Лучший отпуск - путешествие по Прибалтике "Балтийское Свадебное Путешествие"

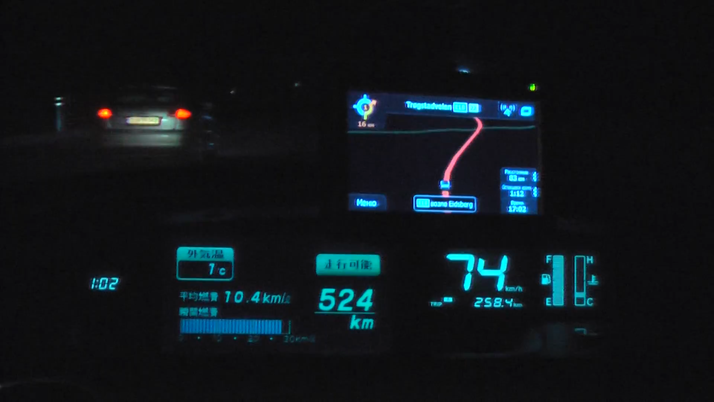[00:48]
И уже глянув на навигатор Я смотрю, вы выехали в Норвегию? Здрасте Ну, я ему, конечно, здрасте, а что делать?
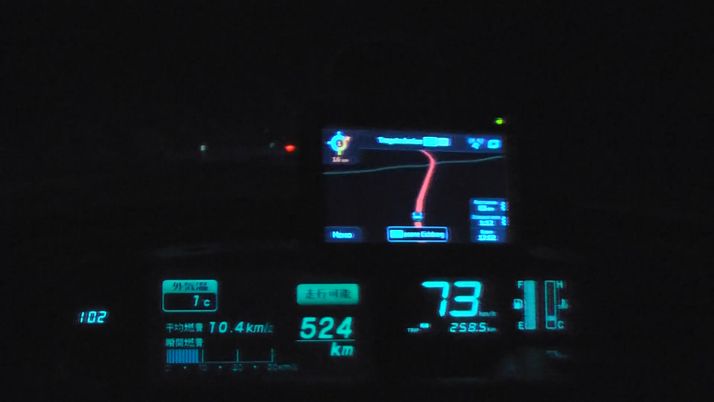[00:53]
Так что мы едем по Норвегии Достаточно неожиданно Флажочек норвежский нам не попался пока Там на границе Поэтому будем снимать позже Хороший
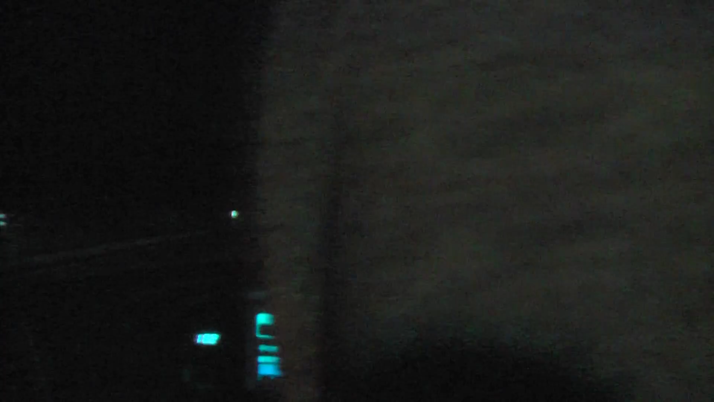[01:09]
Ракурс Будет позже у нас С флагом Чего хочется сказать
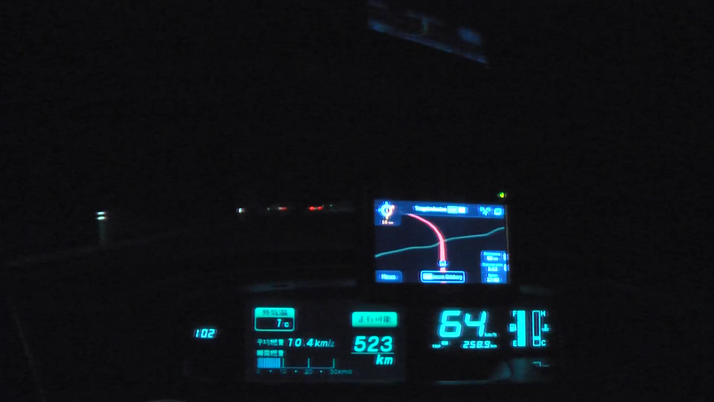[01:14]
Дорога сразу пошла другая совсем Если в Швеции мы ехали Ну, плюс-минус по прямой
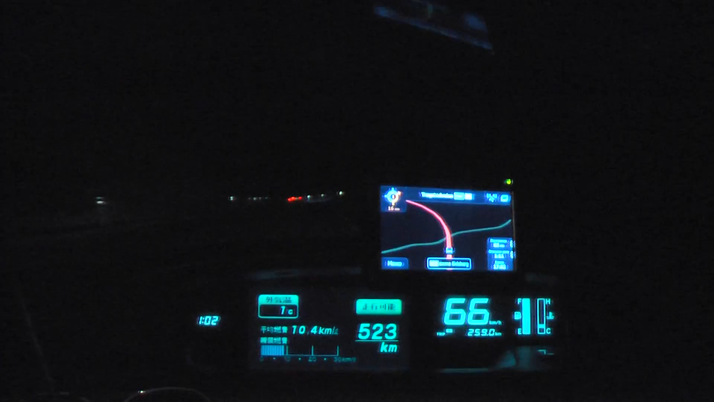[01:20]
Явно шведы прокладывали дорогу Из точки А в точку Б То есть здесь мы петляем Прямых участков Вот таких вот
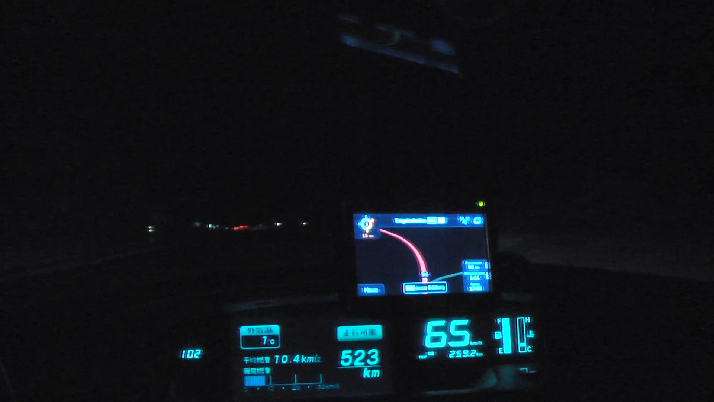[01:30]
150-200 метров Потом поворот То есть Норки прокладывали Вокруг холмов Ехать Не очень комфортно Сбросил я скорость сразу До 70 Сейчас 65 даже
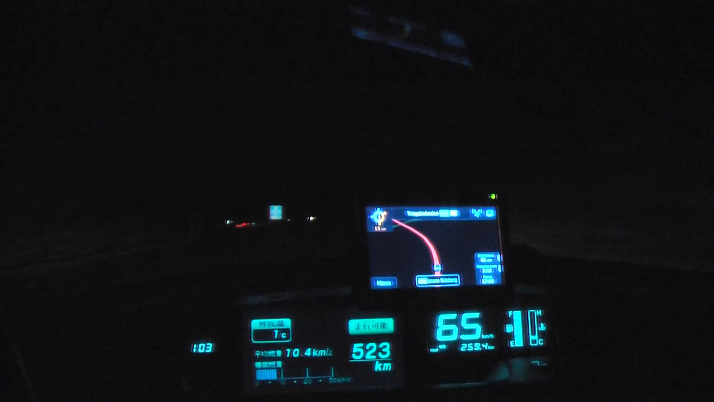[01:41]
Ну, оно и понятно Что Ночь Незнакомая дорога Неосвещенная